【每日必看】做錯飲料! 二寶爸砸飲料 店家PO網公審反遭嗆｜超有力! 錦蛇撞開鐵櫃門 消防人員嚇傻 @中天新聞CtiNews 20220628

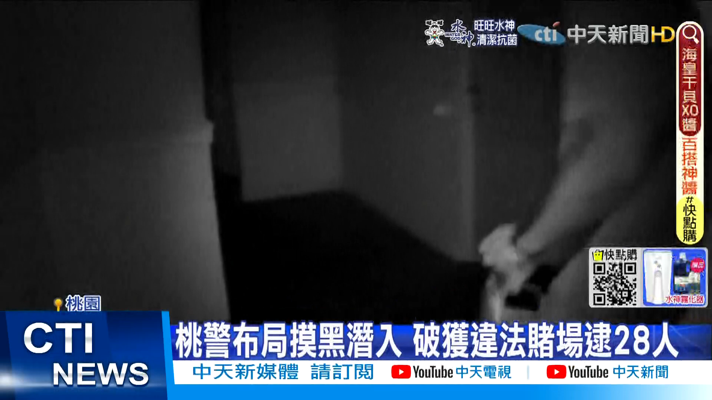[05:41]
因此警方不使用燈光用手扶著牆壁靜悄悄地摸黑進入賭場逃身踢埋伏